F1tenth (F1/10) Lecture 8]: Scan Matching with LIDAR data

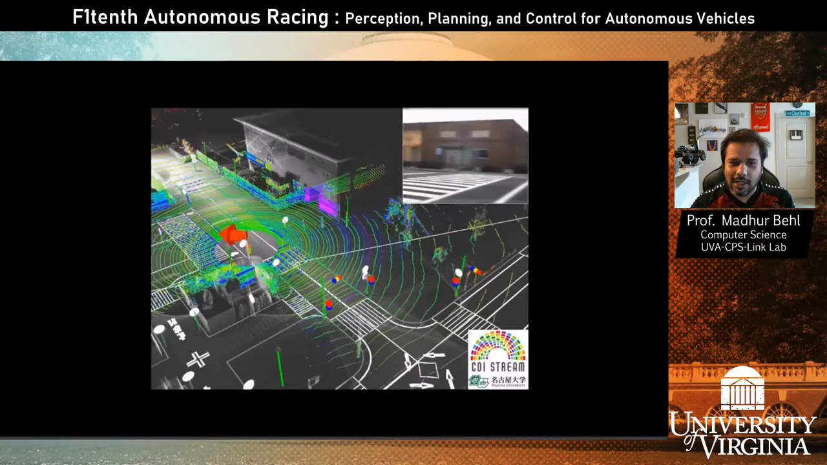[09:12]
And so you can see in the main video, we see the pose of the vehicle with this red arrow. We see the incoming or the fresh LIDAR data shown in these concentric circles. And then you can see how, you know, some part of the scan overlaps with these landmarks or features in the world. And that is being used to infer the real-time position of the car. Now, I must say that there might be something more going on here in the sense that we are fusing this knowledge from the laser scan and scan matching with GPS likely to get us,
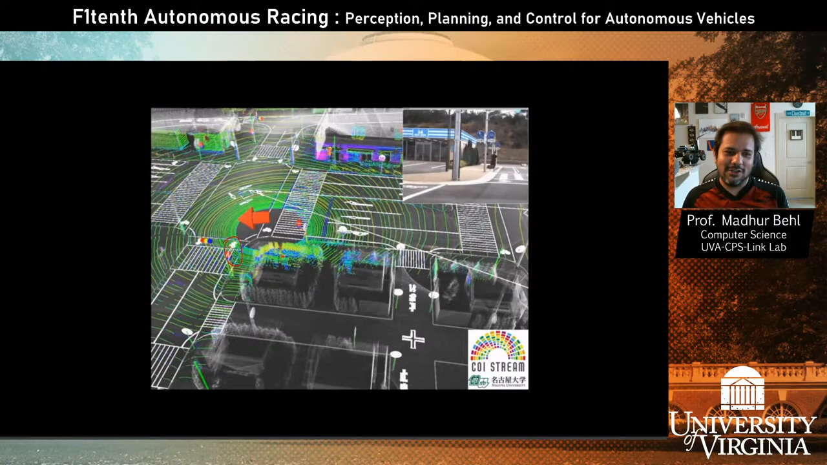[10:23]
And even when the car turns, we get, you know, and you can see actually in the LIDAR, the reason why it paused was because there seemed to be a pedestrian which appeared. That's just, you know, a separate discussion because in the one-tenth world, we won't have pedestrians. We will have obstacles, though. But that's not the point of this video. The point was to show how the laser scan messages in a 3D environment, which is much more complex than my simple toy example, the scan matching will still work. In fact, the specific algorithm that is likely being used here is called NDT scan matching.